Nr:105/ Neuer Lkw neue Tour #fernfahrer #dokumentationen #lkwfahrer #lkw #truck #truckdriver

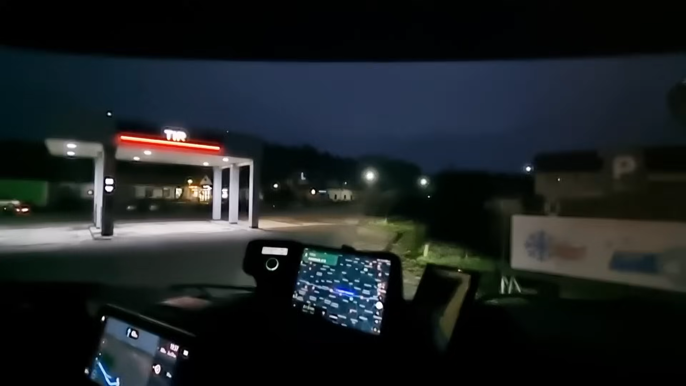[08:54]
So, Freunde, jetzt geht's weiter. Also, ähm, Tacho hat er alleine umgestellt. Alles gut. Aber das Mautgerät stimmte nicht. Da stand auf größer als 12 Tonnen. Das muss auf größer als 18 stehen. Und Achsen 4, ne? Da stand nur Achsen 2.
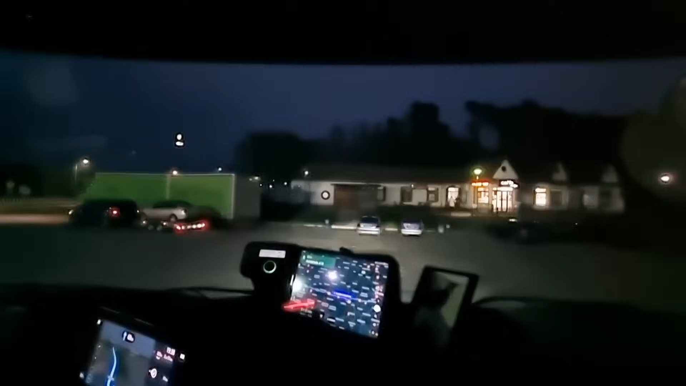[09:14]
Genau. Euro 6 stimmt. Ja. So ist das. Jetzt stimmt alles. Fahren wir mal weiter. Ja, aber gut, dass ich nochmal angehalten hab.
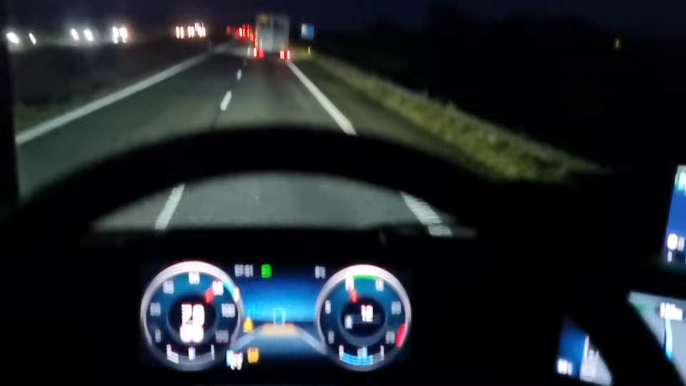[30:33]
Hier fährt einer mit 78, 77 auf der Autobahn. Es ist komisch, dass das immer so ist, wenn Überholverbot ist. Ich wette mit euch, sobald Überholverbot vorbei ist, dann sehen wir den nicht mehr. Das ist echt immer seltsam. Hier ist Überholverbot von 6 bis 9 Uhr und von 15 bis 18 Uhr.
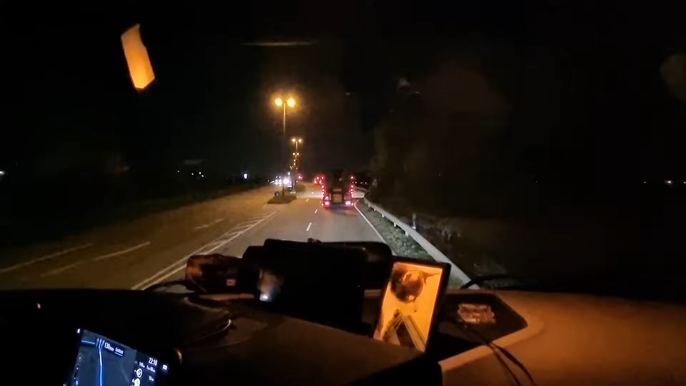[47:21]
So, ab geht's auf die Bahn. Der hängt echt gut am Gas, der LKW. Okay, wenn der richtig eingefahren ist, der muss sich ja noch einlaufen. Der hat jetzt 3.400 und ein bisschen an Kilometer runter.